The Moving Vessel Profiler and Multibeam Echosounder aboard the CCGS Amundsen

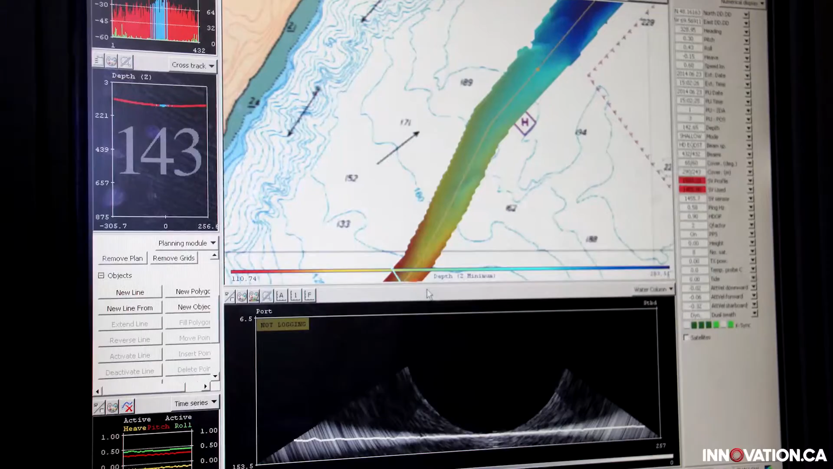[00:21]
They use two important pieces of equipment, the moving vessel profiler and the multi-beam echo sounder.
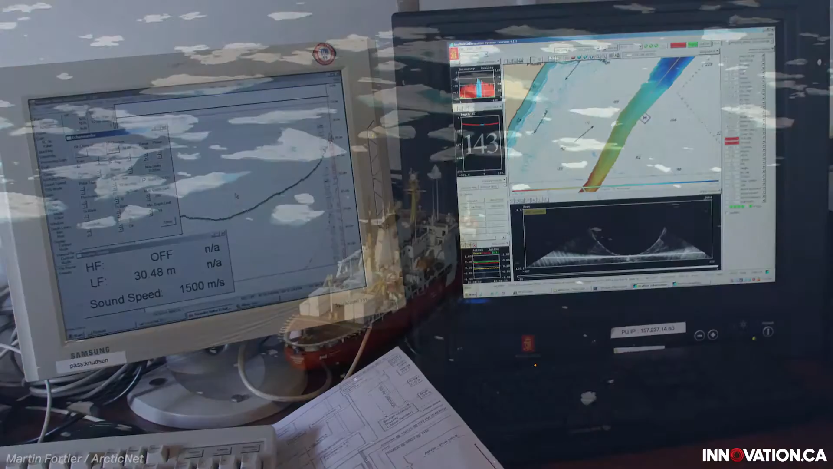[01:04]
So a multi-beam, unfortunately we can't really see it right now because it's directly fixed on the keel of the